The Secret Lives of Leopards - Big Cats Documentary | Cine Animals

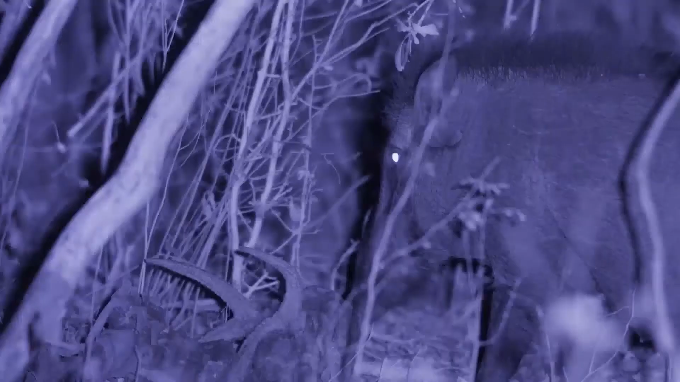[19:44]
but in the dark the ability to move silently gives the leopard a big advantage
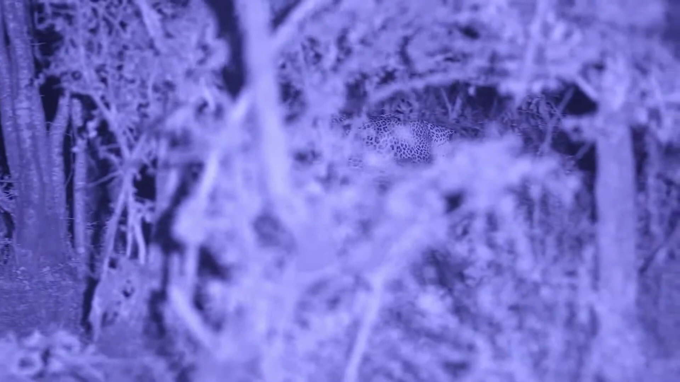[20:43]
watching waiting for the coast to be clear often they've
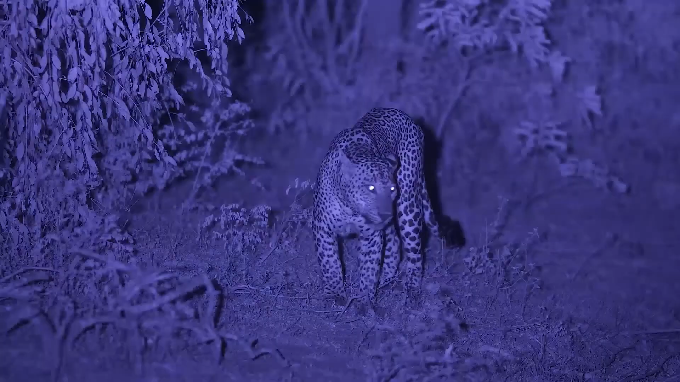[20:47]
lived in very low densities but they've always been able to find each other
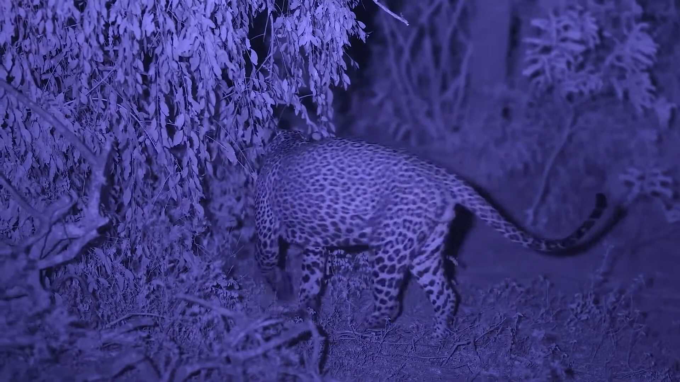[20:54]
this strange sound isn't one of pain it's an invitation to a male leopard from a female she leaves a tantalizing sound
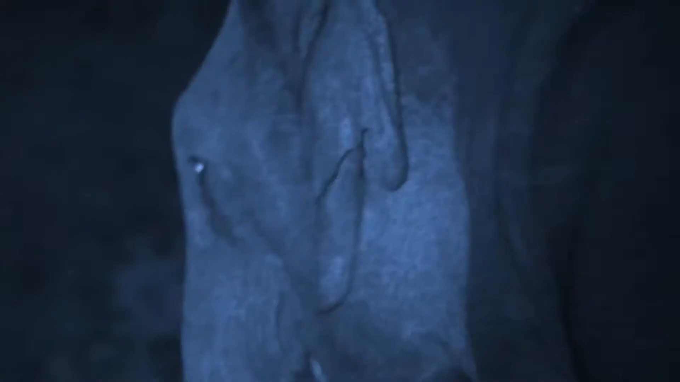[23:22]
after millions of years of being hunted by large
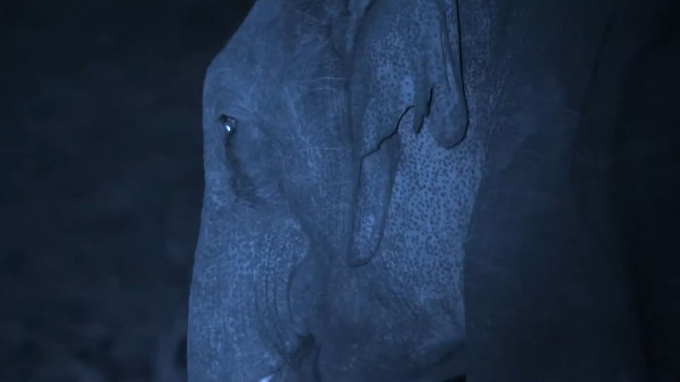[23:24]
predators elephants won't tolerate leopards nearby
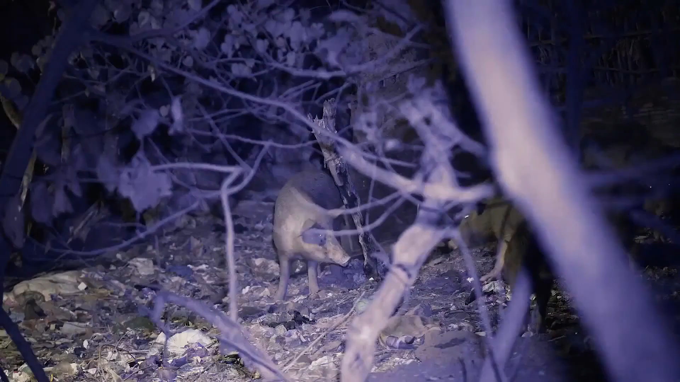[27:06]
at the edges of the city the leopards old foe has been domesticated although they've also interbred with wild boar
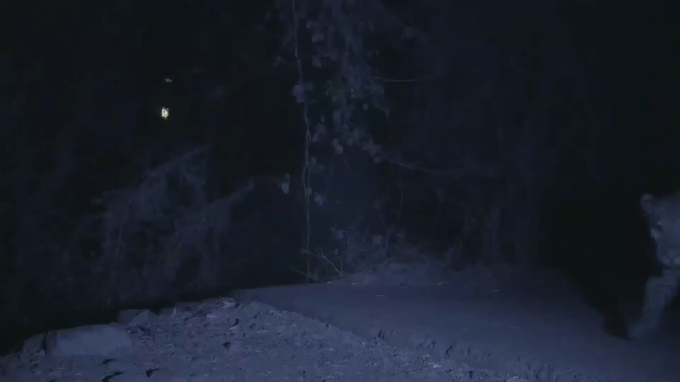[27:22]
when most residents are asleep leopards make their way out of the park into the city
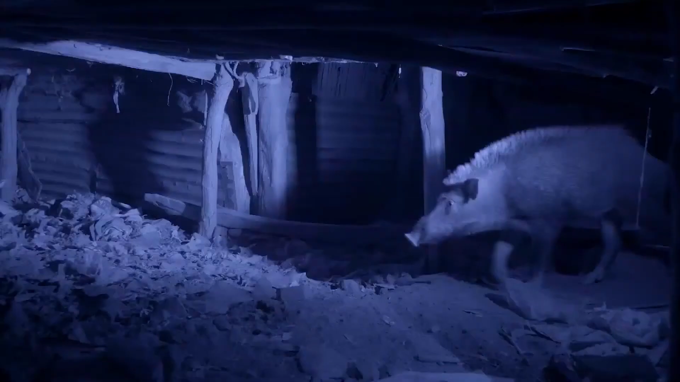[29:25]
she needs to be completely silent in the darkness she hears the approach of an adult
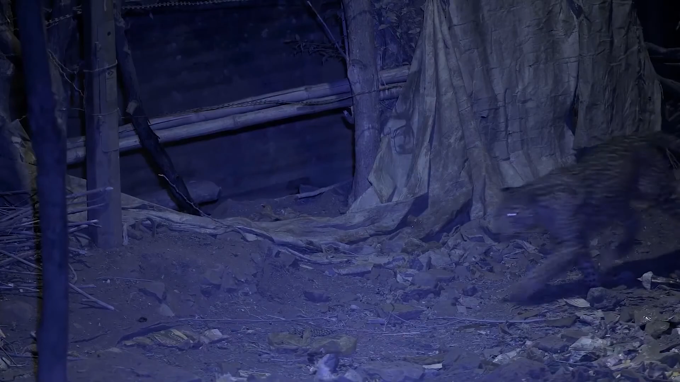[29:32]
and makes a silent escape
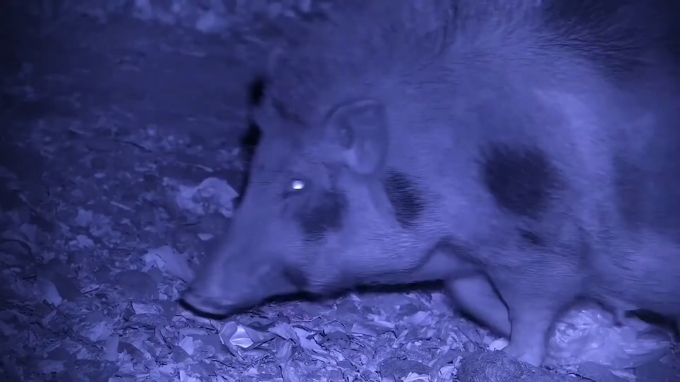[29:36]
pigs here too take a very dim view of leopards sneaking around
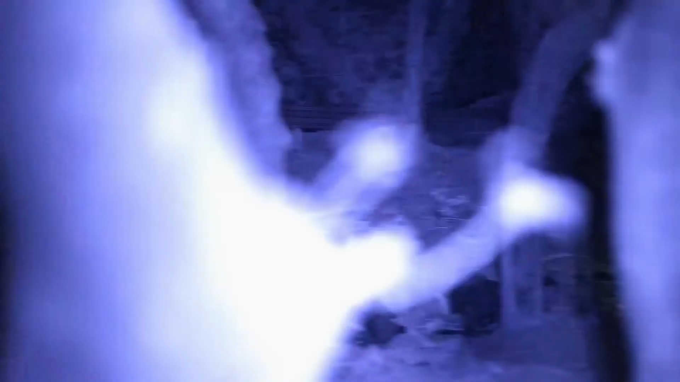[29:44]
but actually piglets from the periphery of the city
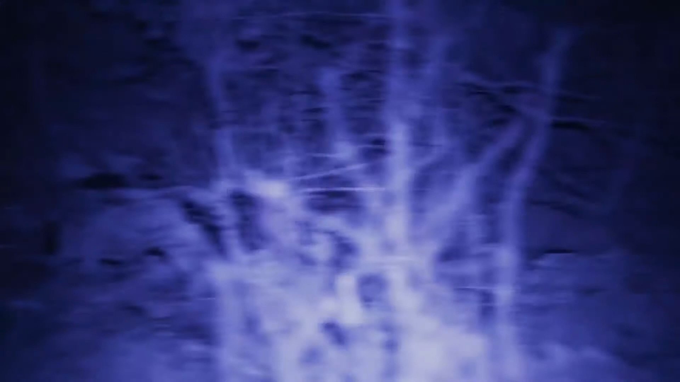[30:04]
in fact leopards are well known for taking foxes and jackals in wilderness areas so the domestic dogs here are a perfectly natural prey for leopards
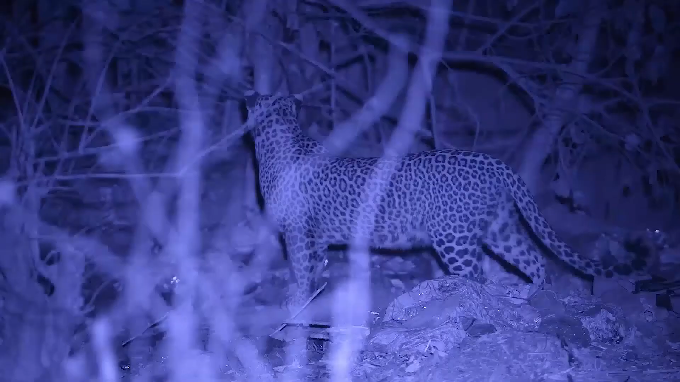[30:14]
most dogs live in the denser parts of the city and it's here that the leopard's extraordinary skills are tested to the limit